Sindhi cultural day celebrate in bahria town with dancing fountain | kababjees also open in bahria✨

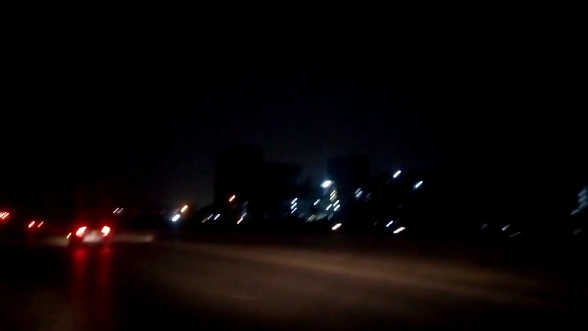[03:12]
अभी हम जा रहे हैं लियारी एक्सप्रेस वे से, बिकॉज अभी जो है 6:10 का टाइम हो रहा है और जिधर हमने जाना है उधर टाइमिंग है कि ये 1 घंटे और कुछ मिनट्स की,
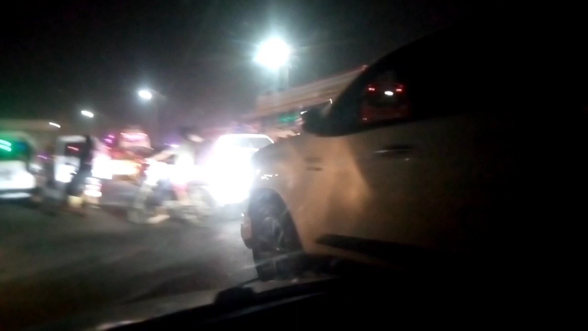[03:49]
फाइनली हम जो है सराब रोड पे पहुँच गए हैं और यहाँ पे देखें कितना ज़्यादा रश है.
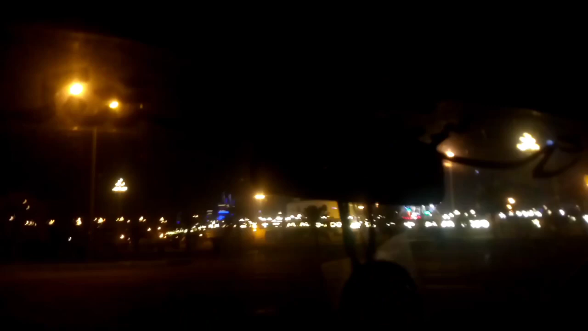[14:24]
और ये रहा बहरिया टाउन का अम्यूजमेंट पार्क जिसकी है ये एंट्रेंस।
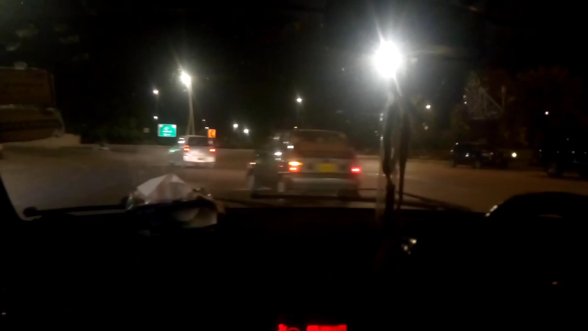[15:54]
और वापस जाते थोड़ा जो है वो सैड भी होते हैं कि भाई अब वापस जा रहे हैं बहरिया टाउन से। खैर अब यहाँ से जो मैं फिंगर कर रही हूँ, इधर से जाते हैं कराची और ऊपर से जाते हैं हैदराबाद।